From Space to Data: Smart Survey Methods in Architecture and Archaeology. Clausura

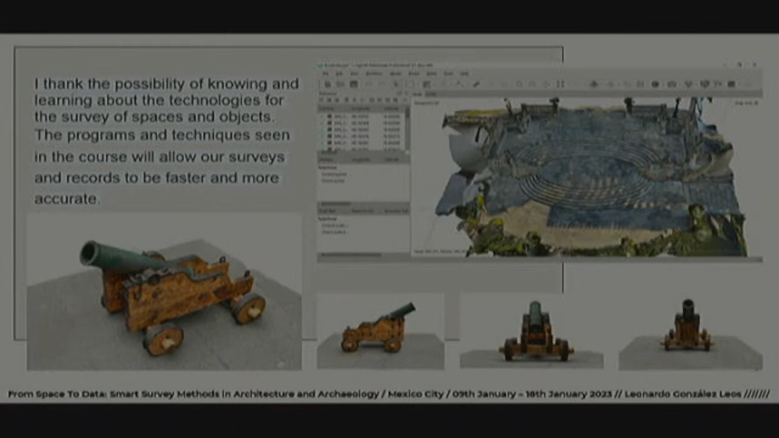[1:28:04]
I think the possibility of knowing and learning about the technologies for the survey of spaces and objects, the programs and techniques seen in the course will allow our surveys and records to be faster and more accurate.
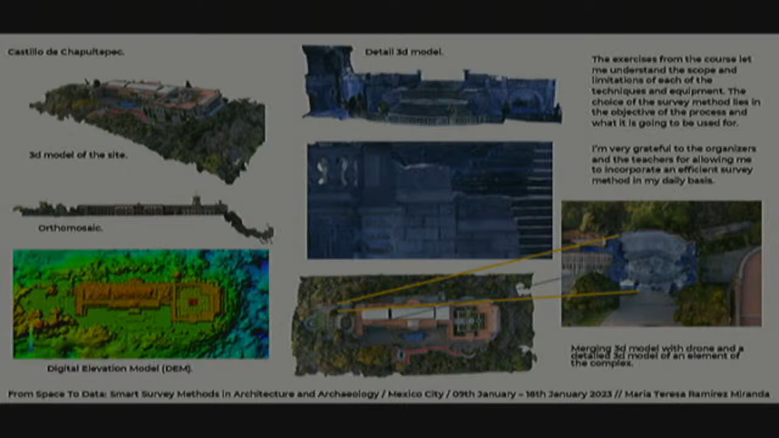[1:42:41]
I'm very grateful to the organizers and the teachers for allowing me to incorporate an efficient survey method in my daily basis. So we are also very happy that we could teach you something that gets used daily or on a regular basis. From Nider. These days I realize the usefulness of photogrammetry tools and software for quick surveys and recordings. Also, I consider that the application of these techniques could serve as a complement to traditional methods when there are enough time to apply them.